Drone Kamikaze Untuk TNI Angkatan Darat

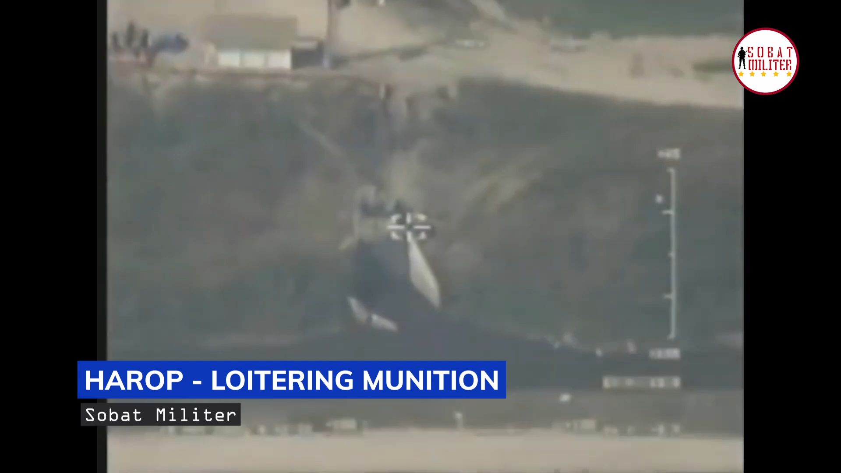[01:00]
elektro-optikal infrared EOIR TAMAM-POP-200 tersebut dilengkapi
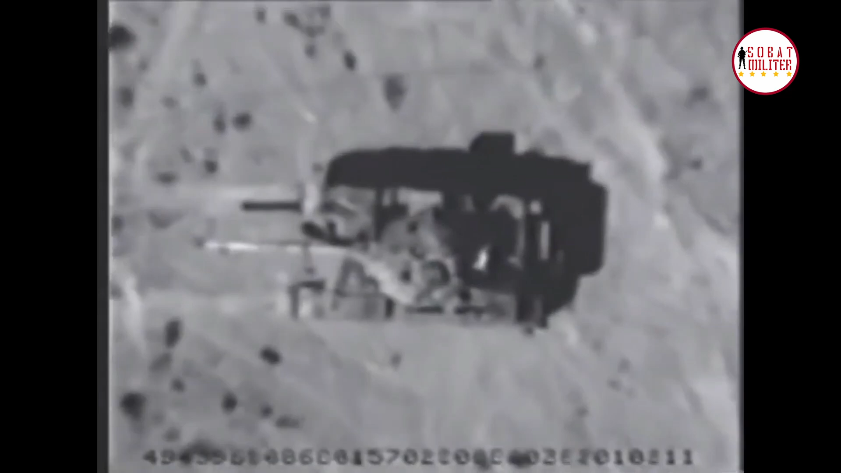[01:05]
dengan eksplosif fragmentation warhead sebesar 15 kg.
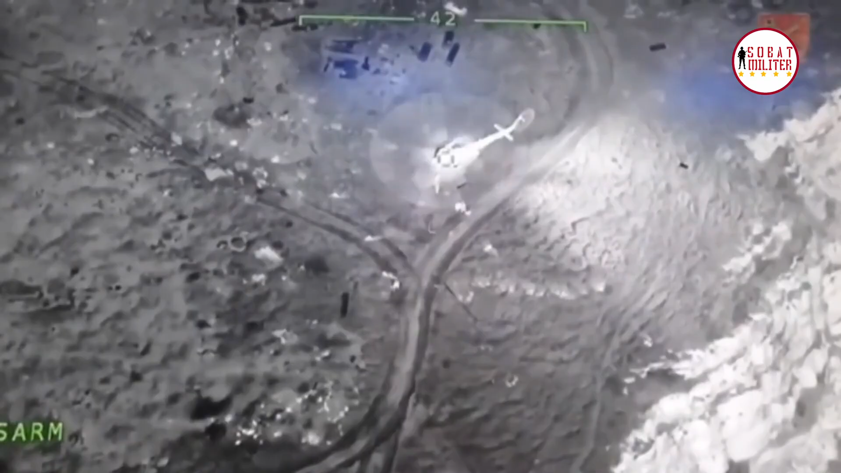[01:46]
Sejumlah persenjataan Moskow telah menjadi korban loitering munition GIF seperti tank.